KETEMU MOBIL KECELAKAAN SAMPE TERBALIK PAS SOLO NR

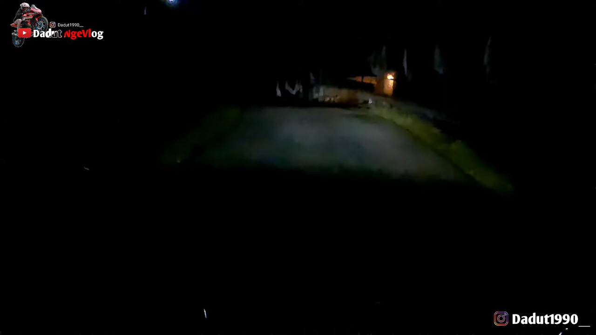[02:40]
Sumpah ini bukan naik kereta guys, tapi uji nyali. Kalau kata gua mah, kalau naik kereta kan menikmati perjalanan ya. Kalau ini nggak menikmati perjalanan, adanya kayak takut-takut gimana gitu. Nggak, gua harus berani. Ini tuh kawasan gua, guys. Ya kali gua takut di kawasan sendiri, buset, jalannya gila-gila. Gua yang punya kawasan, masa gua yang takut?
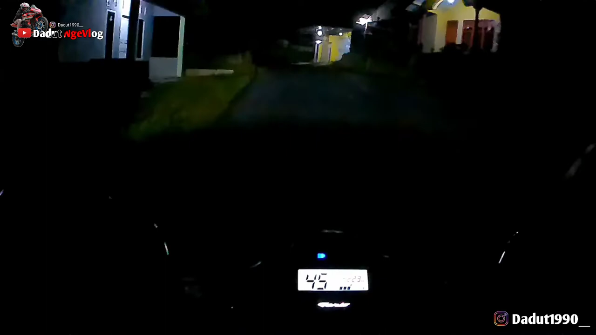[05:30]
Gua di sono deg-degan sumpah. Mana gelap banget. Ekstrim anjir. Deg-degan gua gila. Koceng, kirain apa koceng. Kaget gua koceng. As guys, oh ini bawa apaan lagi, kayak ada kayak orang bikin martabak baunya tapi nggak ada yang jualan martabak. Wow, pasir guys, pasir.
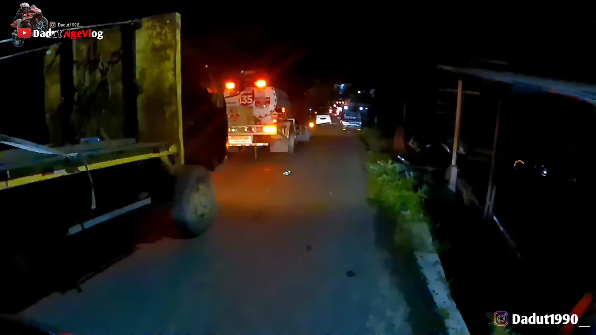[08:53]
Waduh, mobilnya nyemplung guys. Mobil nyemplung kecelakaan guys ya. Aduh. Ada mobil kecelakaan guys.
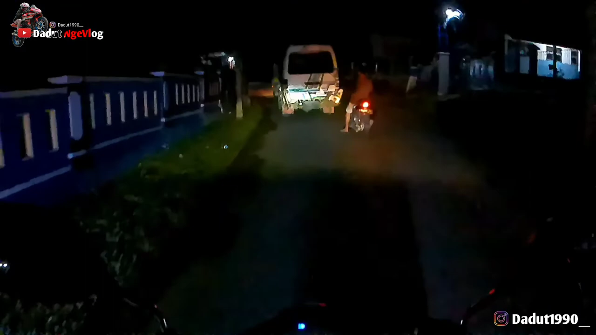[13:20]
Cuman alhamdulillah katanya sih, kata tadi yang sedang memberi penerangan lah istilahnya ya, dia memegang kayak lampu gitu buat biar dia terang, nariknya enak warga-warga. Katanya dia sendirian.